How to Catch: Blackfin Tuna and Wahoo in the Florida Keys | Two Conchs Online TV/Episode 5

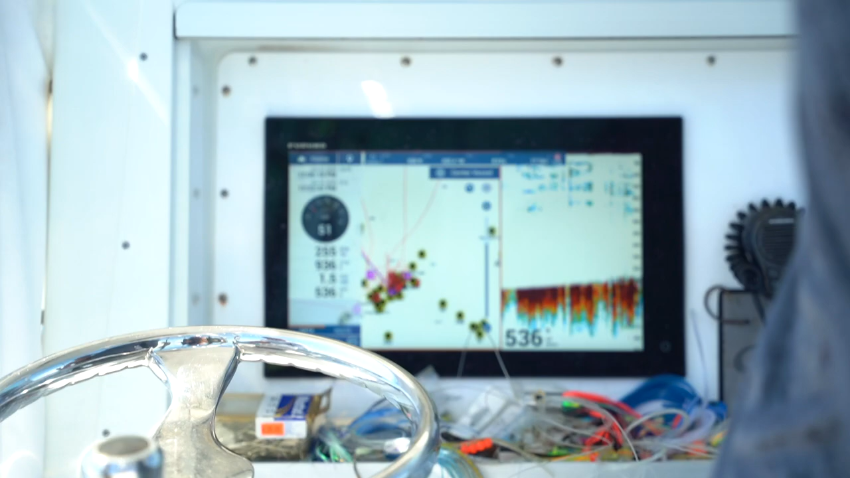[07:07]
Now look right here, that's all tuna right here.
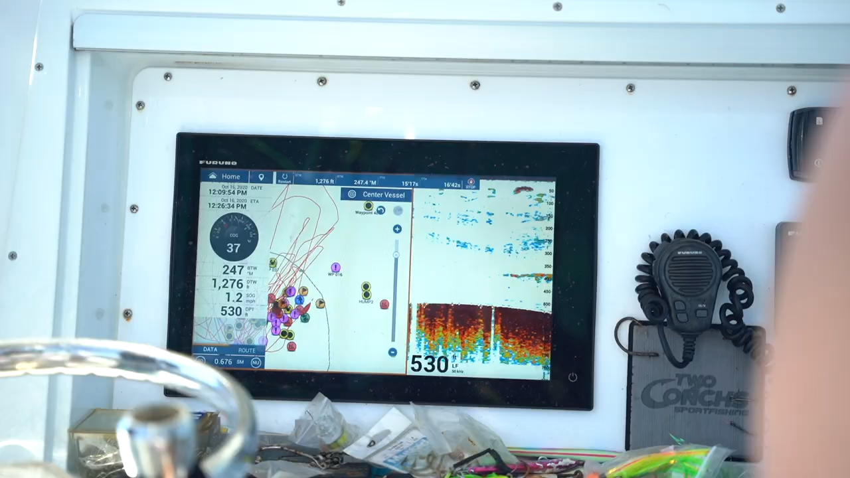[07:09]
Yep.
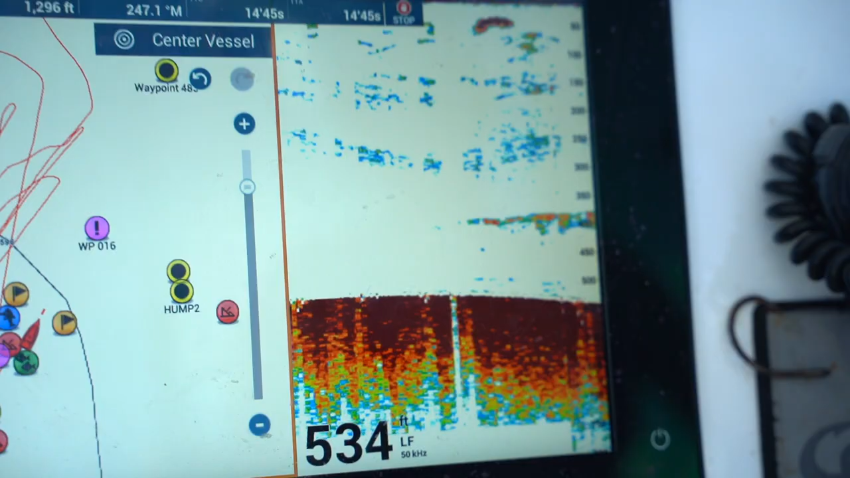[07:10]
On screen: depth 534 ft
That's all tuna on the screen.